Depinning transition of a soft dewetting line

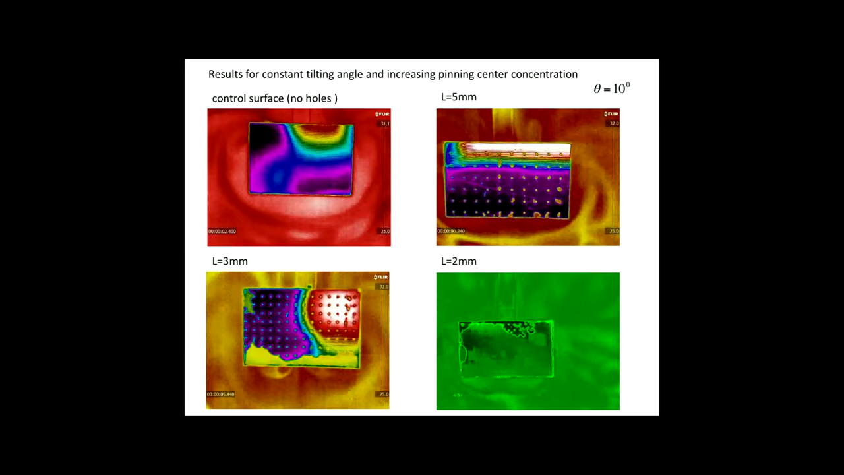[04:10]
3 millimeters and 2 millimeters, the angle is the same. What we can see that at a given angle,
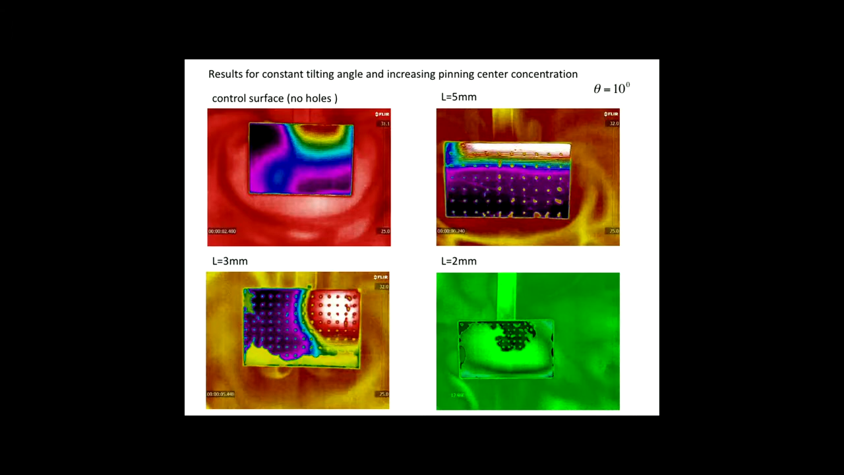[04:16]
at a given distance, at the 2 millimeters, the liquid does not flow anymore.